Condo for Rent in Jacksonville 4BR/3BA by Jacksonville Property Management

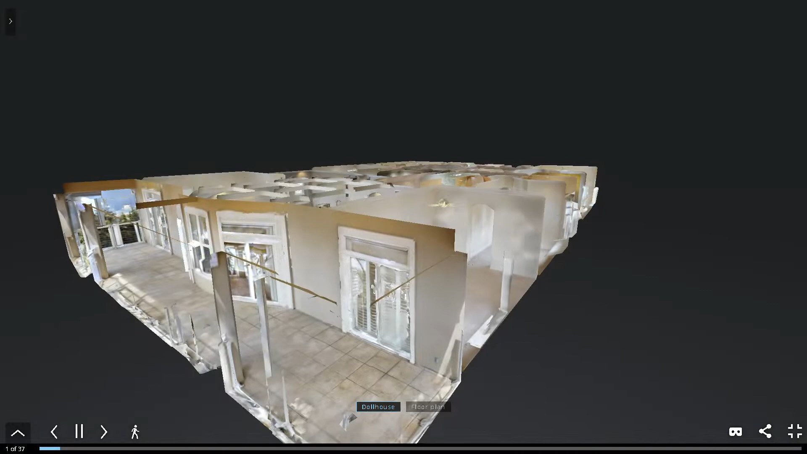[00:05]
Best Finders Property Management is excited to take you on a virtual walkthrough of 1616 River Road.
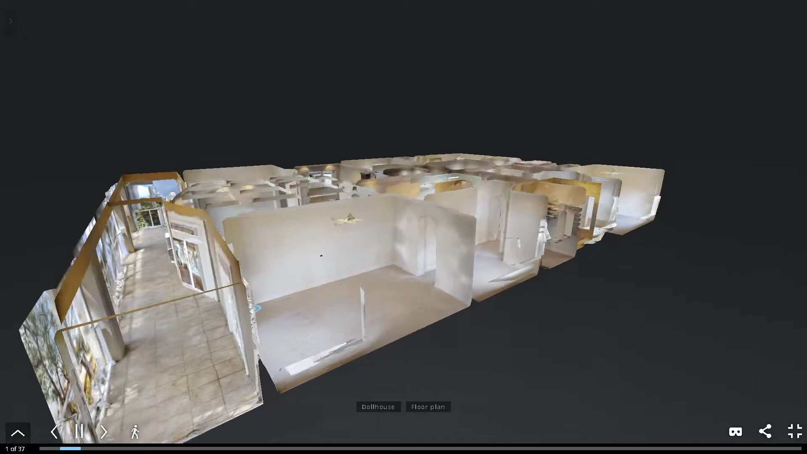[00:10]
This unit is 105 and it is a penthouse.
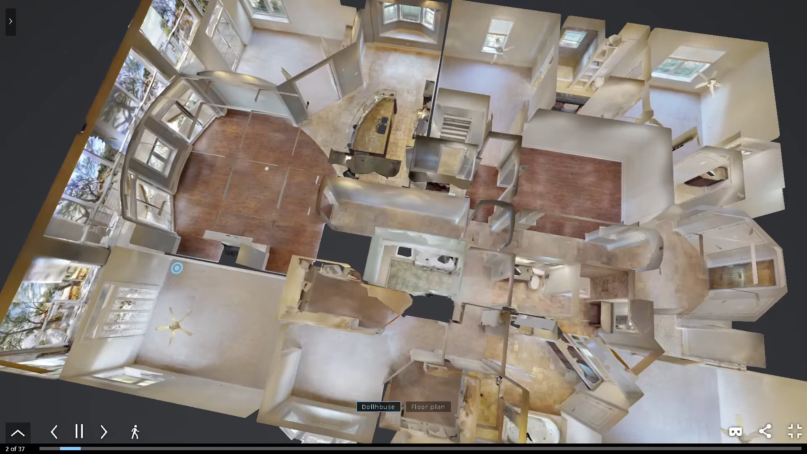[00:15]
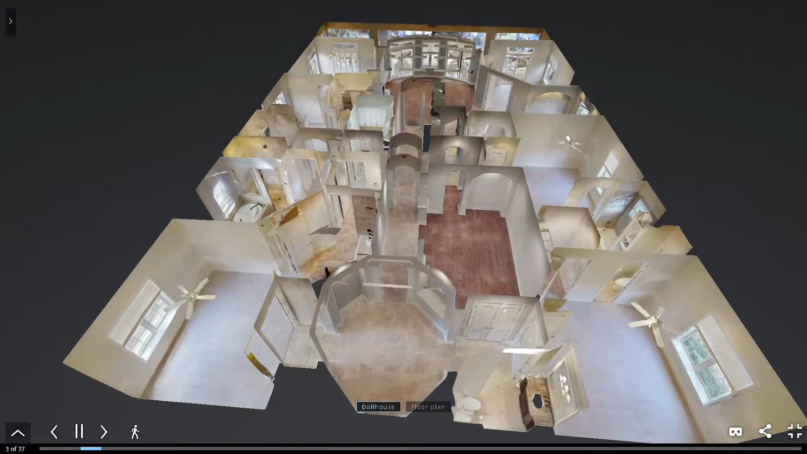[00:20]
This property features gorgeous water views, large screened-in balcony, and is located on the second floor.